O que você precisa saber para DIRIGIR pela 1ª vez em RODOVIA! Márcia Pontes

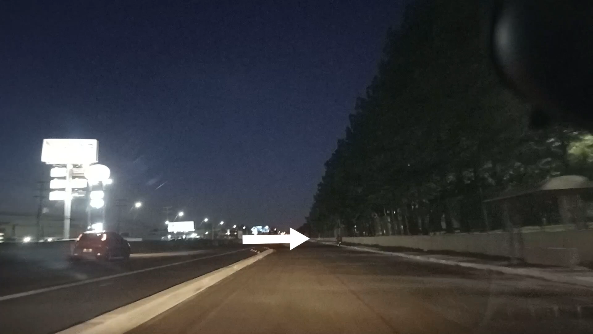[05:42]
Ciclista Roupa escura A gente só vê Pelo Refletivo Do pedal Da bike Quando você For pegar A rodovia Treina Bastante Como tá Teu desempenho Aqui na marginal Não adianta Colar e ir atrás Filhão A mãe só vai Pra lá Quando dá
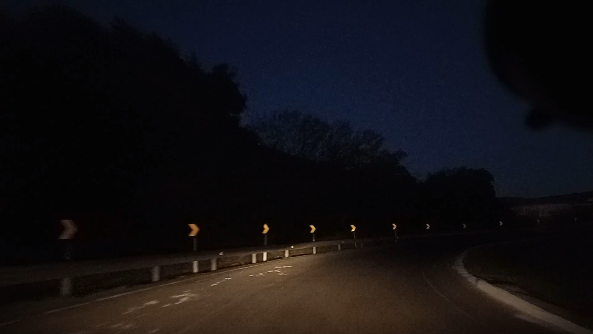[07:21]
Tem essas setas Refletivas Aí pra gente Ir seguindo Por isso que é Quarenta por hora Não vai se colocar Numa situação Dessa Se você Não tem Experiência Se você Não treinou Antes Primeiro Treina Na via Local Da via Local Você Passa A treinar Na
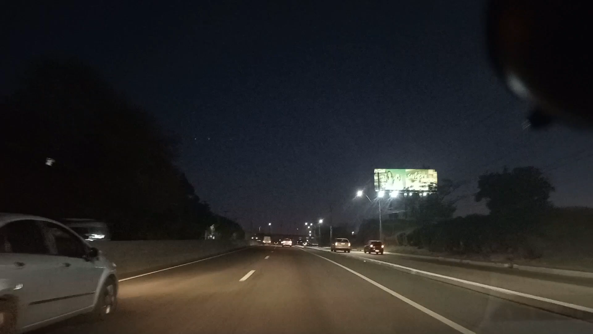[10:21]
acesso Querendo entrar Alguns se jogam A gente A gente tem que Estar de olho Em tudo Você só vai Conseguir ficar De olho Em tudo Se você Treinar Antes Se você Não treinar Antes Não vai Dominar Aqui Aqui É a cidade De esteio A gente Vai passar Em cima Do viaduto Ó E no viaduto Márcia Que marcha Tu tá Eu tô De sexta De sexta A setenta
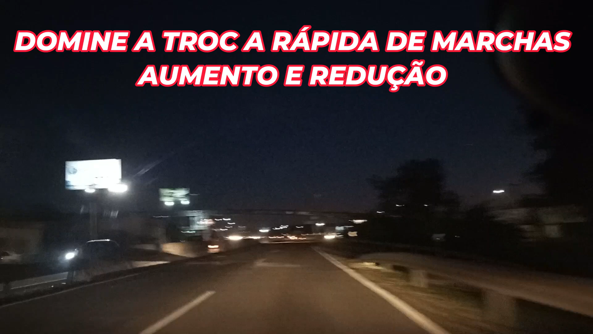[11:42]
Aumento E Redução De Marcha Frenagem De Emergência
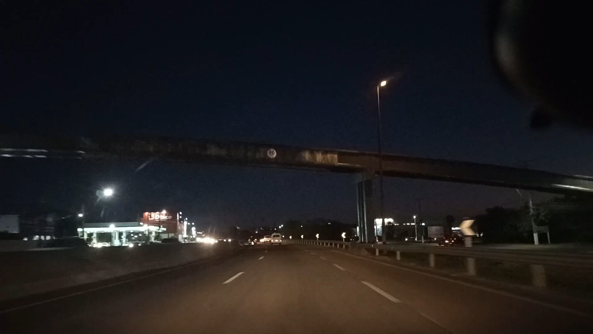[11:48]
Dominar Bem O Carro Esse Papinho De Que Rodovia Coloca Uma Marcha Só E Só Acelera Não É Verdade Muitas Vezes Você Vai Ter Que Monta Em cima Do freio Como Diz A professora Maria Monta Em cima Do freio Vem Acelerando Que nem Um Doidinho Não A velocidade Aqui A 80 Km Por Hora Eu Estou A 75 E Estou Indo Muito Bem Obrigada
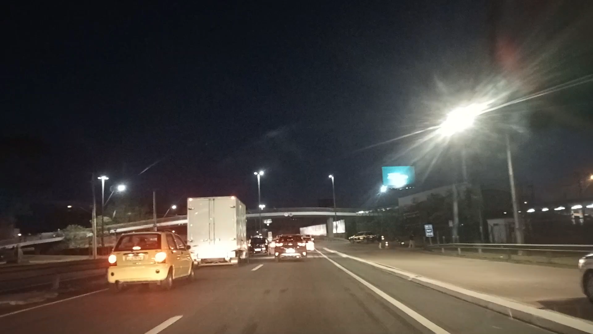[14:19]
O A Luz De Posição E A PRF Fazendo Umas Barreiras Ali É Fiscalização Fiscalização Eles Colocam O Cone A Pessoa Que Está Vindo Pela Marginal Eles Vão Abordando Para Fiscalizar Se For Suspeito Né E Aqui A Gente Retoma O Trecho Eu Estou De Terceira
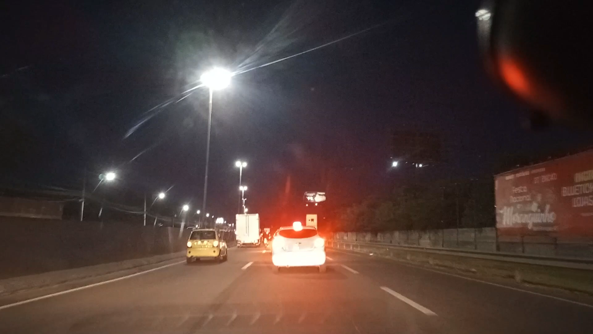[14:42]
Reduzindo Agora Para Segunda Marcha Na Rodovia Para Acompanhar O Fluxo Dos Veículos Na Minha Frente E Ó Não Tem Que Ter Medo Tá É Dominar Pedal Carro Se Dirige Nos Pedais Minhas Alunas Aí Inscritas No Canal Que Moram Em Canoas São Leopoldo Novo Hamburgo Porto Alegre Gente Estância Velha Logo Logo É Vocês Aqui
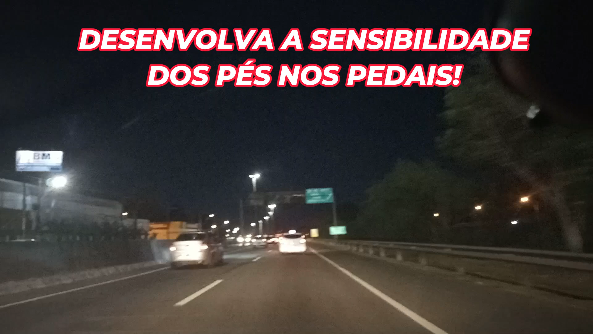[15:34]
Nos Pedais Você Tem Que Ter Sensibilidade Dos Pés Nos Pedais Ó Agora O fluxo Tá Indo Já Dá Pra Botar Uma Quinta Tô De Quinta Aqui Ó A 60 Por Hora Quinta Marcha De Boinha Só Vai Deu pra Colocar Uma Sexta A 80 Por Hora
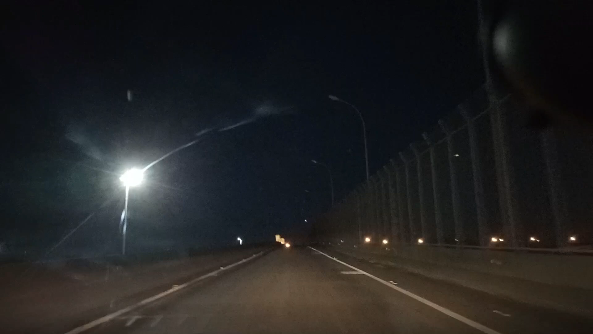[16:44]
Só O Necessário Não Precisa Acelerar Demais É Cinquenta Por Hora Ó Não Acelera Demais Não A gente Precisa Atravessar O viaduto Vocês Já viram Aí né Porto Alegre Tem muito Viaduto Região Metropolitana As outras Cidades Muito Viaduto Tem radar Aqui Também Então ó Eu vou
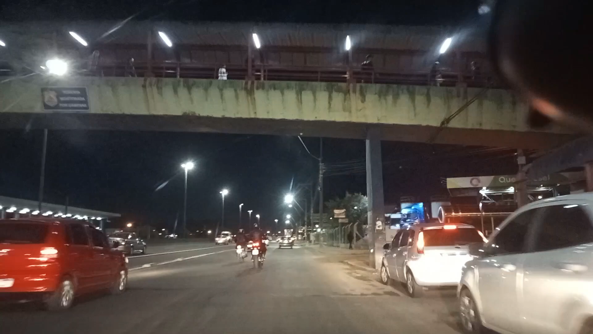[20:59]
E aí complica o trânsito Então vamos lá Já de quarta marcha De novo E a gente vai seguindo o fluxo Bora Seguindo o fluxo Minha gente Treino Domina o teu carro Domina o teu carro Como você domina O teu próprio corpo
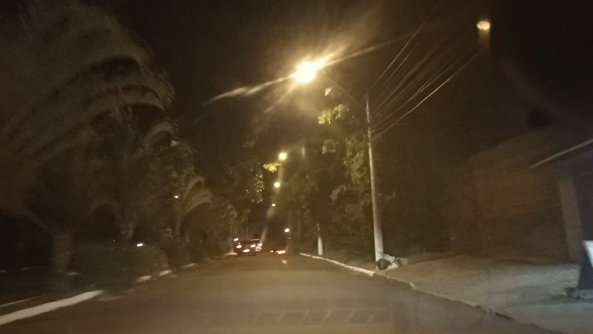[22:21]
Cuidado Que aqui vai ter lombada Aqui vai ter Se puder já ficar Do lado esquerdo Melhor Porque do lado direito Vai ter carro estacionado E aí tem motorista Que Acelera Tira Fina Quer te apressar Cola Buzina Dá sinal de luz Então já fica Do lado certo